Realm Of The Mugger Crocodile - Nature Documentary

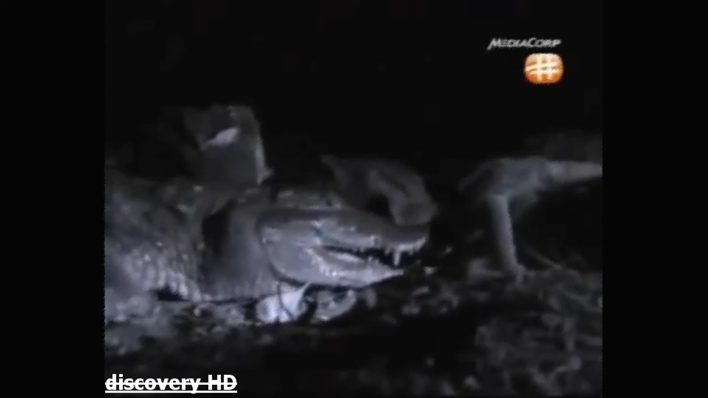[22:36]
The water buffalo carcass has lured dozens of desperately hungry wanderers. The lucky find means they will live at least a while longer.